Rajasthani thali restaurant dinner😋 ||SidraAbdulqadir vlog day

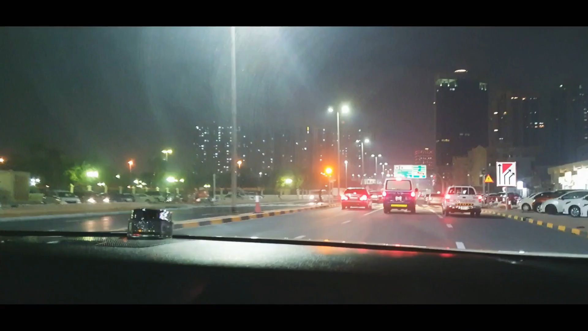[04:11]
काफी बड़े कर दिया है काफी बड़े कर दिया देखो जरा इस रोड को पूरा बनाया है ना इस वज़ा से काफी बड़े हो गए यह रोड भी इतने टाइम बंद भी तो रखा वाते हैं लोगों ने यह रस्ता शार्जा की सा�